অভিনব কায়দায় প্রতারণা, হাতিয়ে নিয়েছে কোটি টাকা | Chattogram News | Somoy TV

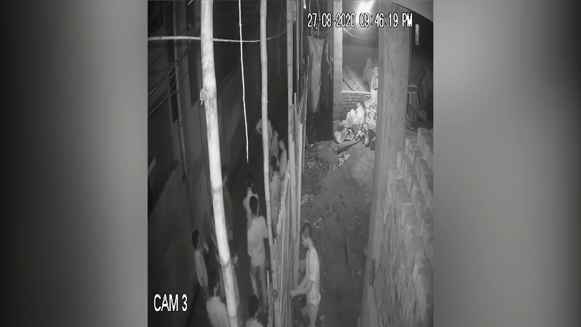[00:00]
CCTV फूटेजे दाखाजाई हाबीब दलबल निये बैबशाइक पार्टनार होसाइनेर बाशेशे हुमकी दिछेन।
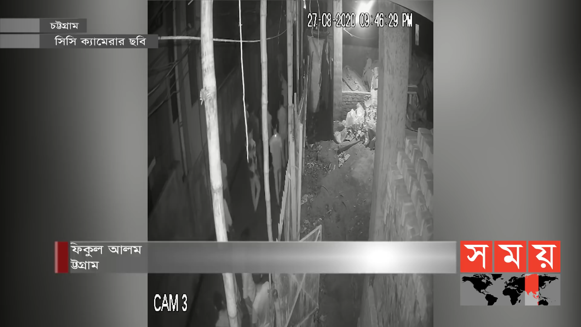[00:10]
पावनाटाका चाईले फिल्मी काईदाई भई देकिये हुमकी देई ए प्रतारोग चक्रौ। ए चक्रेर मुल होता चट्रगाम विमेन चांबार पुरिचालोग फातमा ब्यागोम ओ थार भाई पुरिचालोग फातमा शाते।